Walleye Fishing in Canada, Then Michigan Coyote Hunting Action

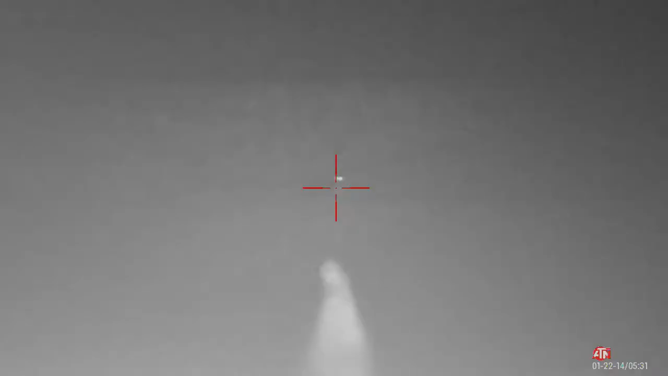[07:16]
Got him. He's down. Kill him again, kill him.
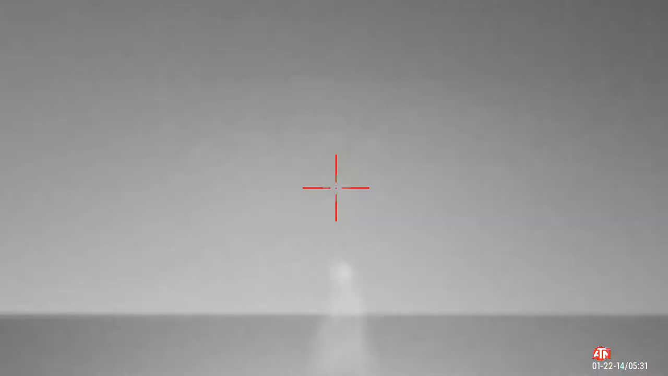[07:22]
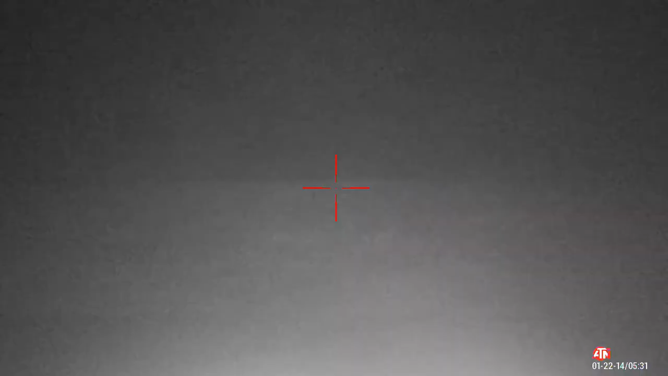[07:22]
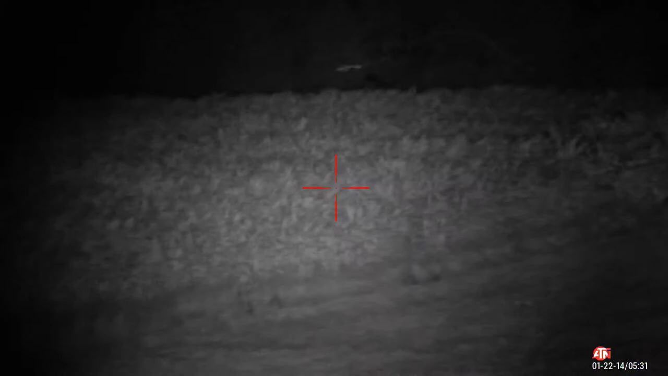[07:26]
He got into the corner, but he fell from the rocket.
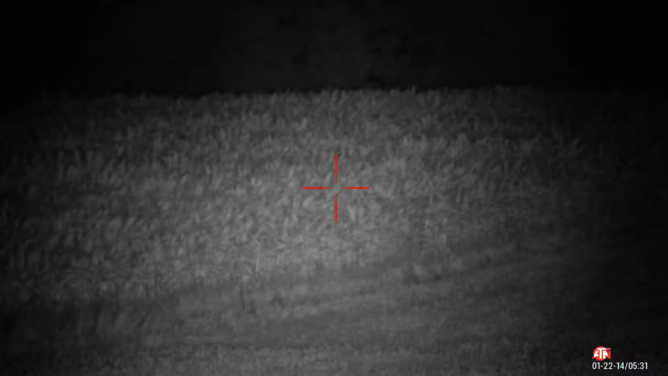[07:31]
I heard the bullet. I heard the splash.
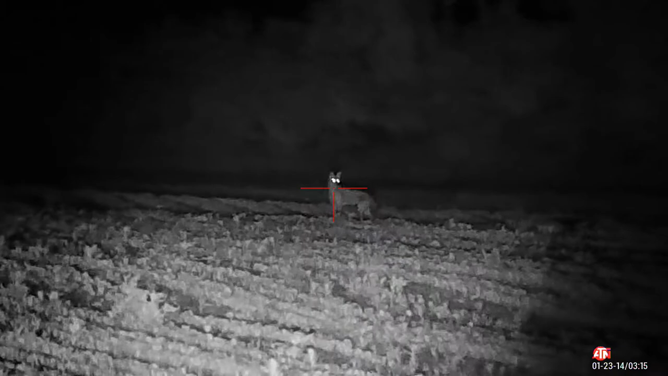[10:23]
What? He's down. Yep, he's dead.
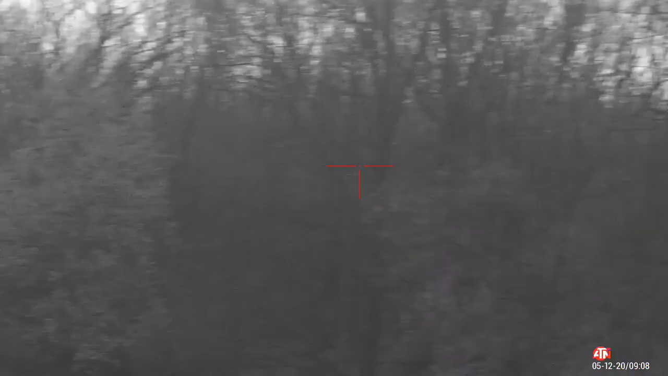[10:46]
So as he steps in the field,